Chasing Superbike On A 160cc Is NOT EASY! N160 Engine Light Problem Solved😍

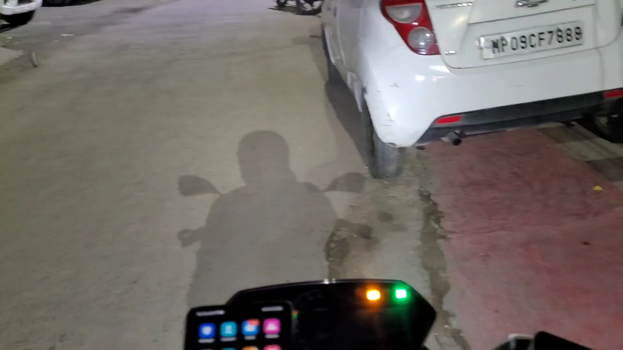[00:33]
अभी बिल्कुल भी सूरज नहीं उगा है और हम निकल रहे हैं राइड पे। भाई सुबह सुबह उठ के निकल चुके हैं संडे राइड पे,
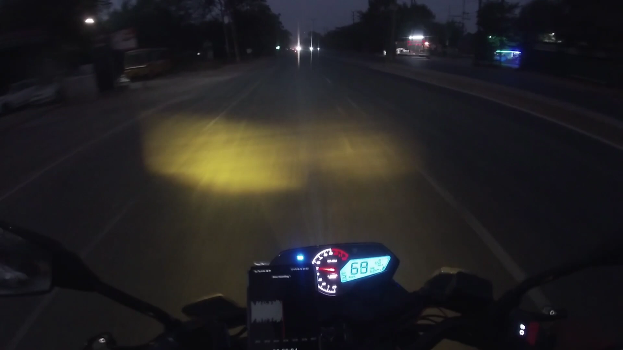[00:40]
भाई कॉफ़ी टाइम बाद संडे को राइड हो रही है हमारी N160 पे। अभी थोड़ा अंधेरा है, नज़ारे उतने नहीं दिखेंगे बट हम बढ़ रहे हैं हमारे मीटिंग पॉइंट की ओर।